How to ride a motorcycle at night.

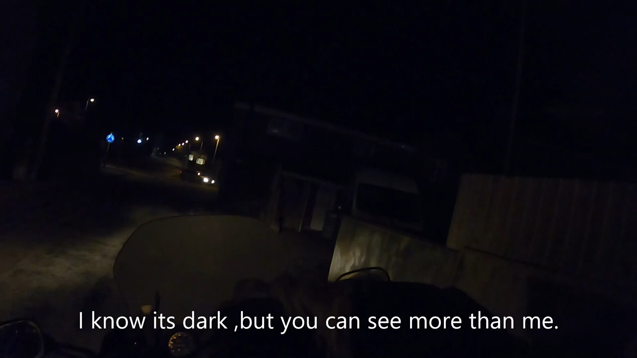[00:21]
there's um I just thought I might give you a few little handy hints so Cornish Rob's handy hints at nighttime riding obviously we're on the K and I've just finished my 12 hour shift so
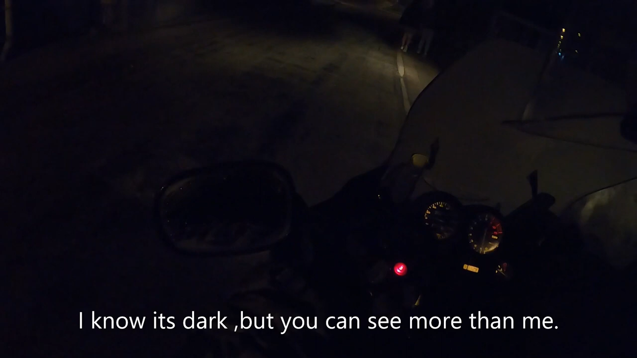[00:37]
let's go home now obviously can't see shit
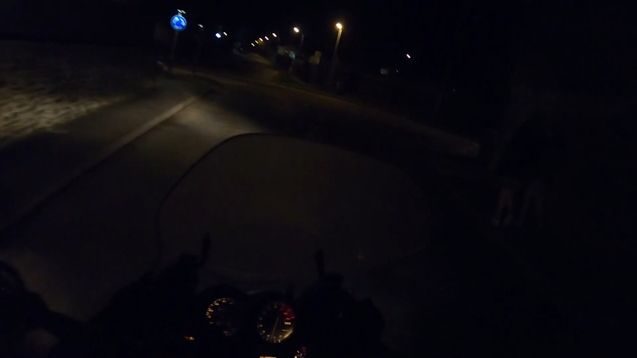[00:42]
because it's dark now I just thought I'd do this on some bloody rain story of my life doing YouTube videos
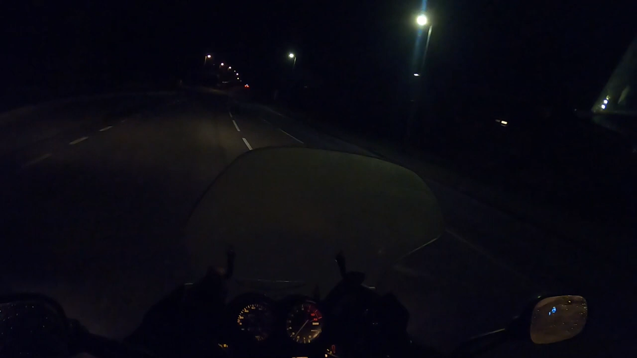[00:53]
oh is it raided oh maybe so things to look out for and your helpers okay one of the most important helper you've got is this white line obviously I'm on the other side of it because someone might open the door and I might not see it and I've got nothing coming up now look at your view look at your view of how many white lines you've got two if that I might
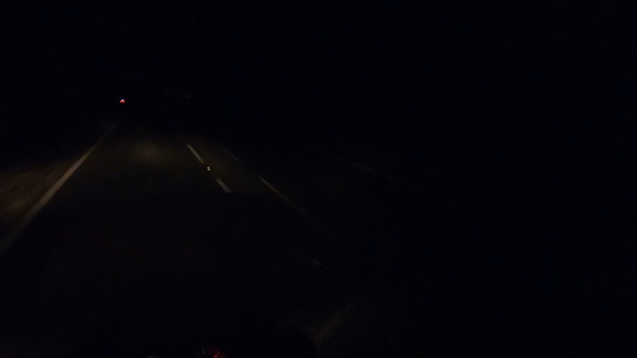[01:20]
actually just pull over and we'll actually measure and see how many white lines I have before it's night time pardon me let's have a look so maybe two if you're lucky so you've got two white lines that you're gonna see 25 30 foot not very good is it really 30 foot it's not not
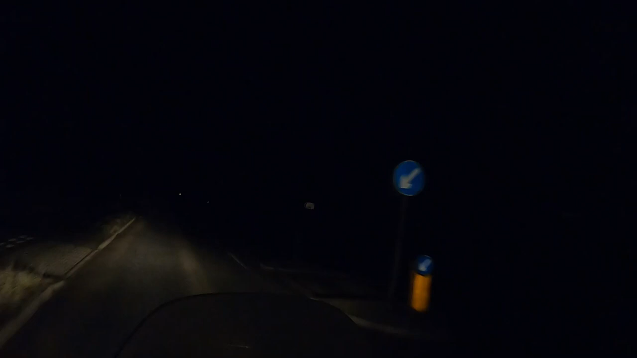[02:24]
where I'm looking I'm looking for this corner curb on the junction yeah I'm also looking for bricks and gravel animals squashed animals I nearly come off because a badger was kind of once riding in um actually it's daylight but I was riding too close to the truck in front and I'll come through and there's a badger cutting off one half on one side and one half of mr. badger on the other obviously he was clearly dead
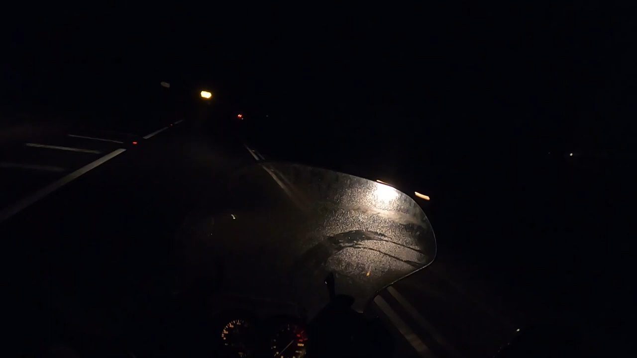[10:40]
i'm looking at that left for the split second when his lights are at the brightest i'm looking at that left line again here look so i'm looking at that left line left line now i'm back inducing the boat but even i'm looking at that left line my peripheral vision is looking at the center but it's just to take that glare off me now we're coming up slow down combination of the brakes front brake off rear brake on
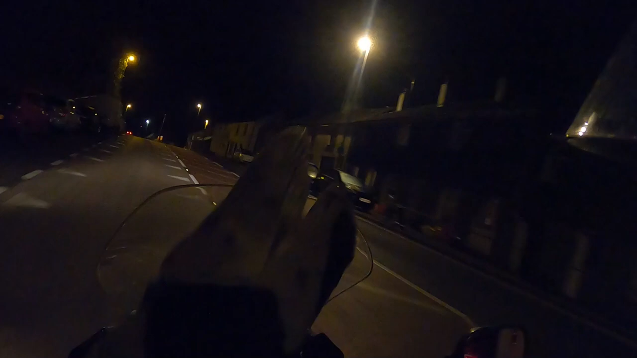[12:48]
that that's where i was looking on the brow okay and again i'm looking at the back of that lorry now
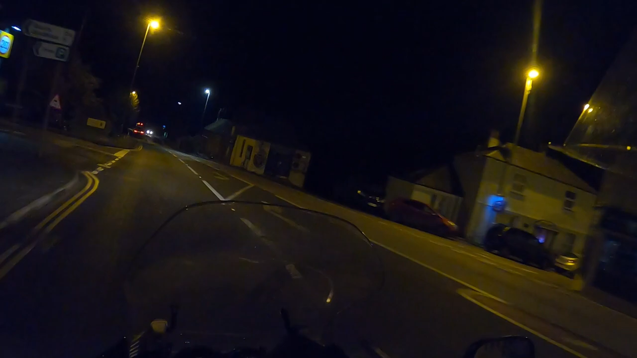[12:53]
inside line just looking at that inside yellow line because i know it's a good one now it's getting a bit of shit look all right now i've got nothing left hand side looking at that curb back to the middle off that white line if i can there's a white line i'll put you off the white arrow okay here's an interesting one look i had a
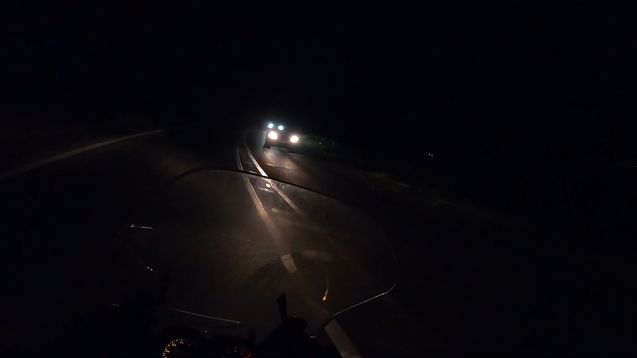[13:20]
manhole there but i knew the man i was there and here we've got this sweeping bend so here i can't see nothing so i'm looking at that white line it's going to turn into a double in a minute so i'm back to the left line now and up we go okay i'm still looking at that left line as i come around the corner now i'm beginning to veer off and i'm looking in the center now you might say well what if there's something in the middle of the road while you're looking towards that white line on the left well this is it in it what if there was something in that middle of that road you've got to be ready for it
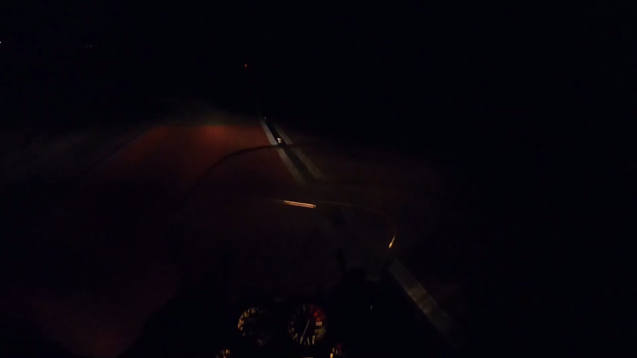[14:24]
here i'm looking at that inside double line because there's no left no left hand line so now i'm looking at that right hand line we've got a big bend coming up i've popped back to the left line now because the left
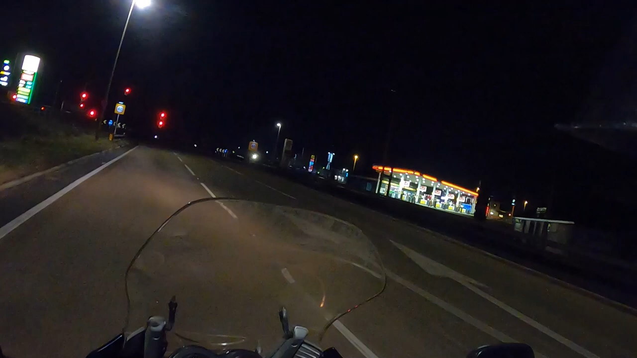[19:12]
we can see but then we get to round about pitch black although there are lights there but it's pitch black
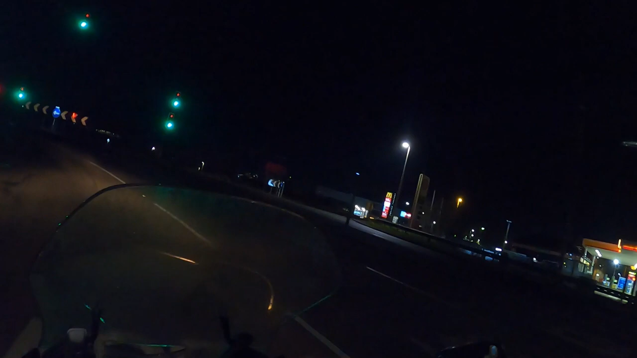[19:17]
so that's good now remember what have i said to you petrol stations
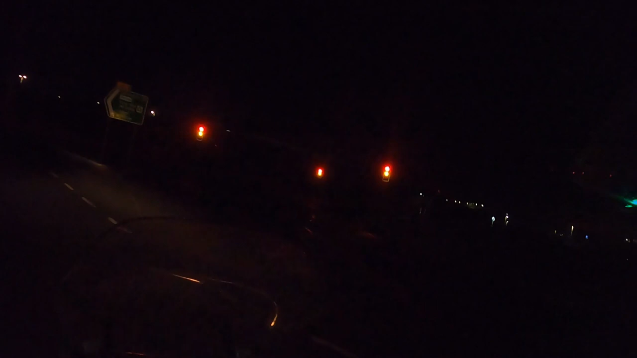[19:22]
roundabouts yeah and this one's quite bad and it dips away just slightly here look so it dips away and then it comes back so what what did i do i slowed down yeah even though i ride that road all the time probably two or three times a week i ride that road and yet i just dropped it right down i don't know what i was doing 21 hours ample ample speed
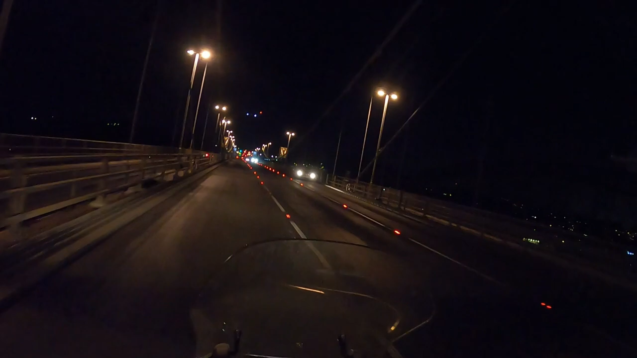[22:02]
there's a lorry in front or a flatbed or something that's where i'm looking see i'm looking up there i can already see there's nothing on the road and not on the tamar bridge so they're going to keep it quite clean and it may even be me that keeps it clean because um i've got a job interview there tomorrow i don't really want to leave my current position but i don't want to be put in a dangerous place which is what's going to happen where i am
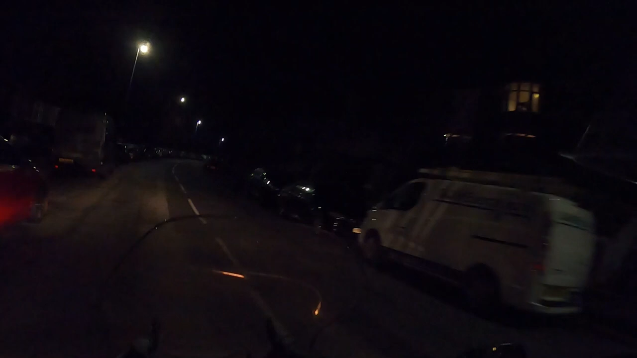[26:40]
now obviously when you're riding on a road like this look at the potholes but how fast am i going look 25 not even 25 mile an hour best thing is this bit along here look look at that look at that you ready you ready uh you ready oh look at this look at that absolutely ridiculous my goodness me whoever thought of that let's go and repair this piece of road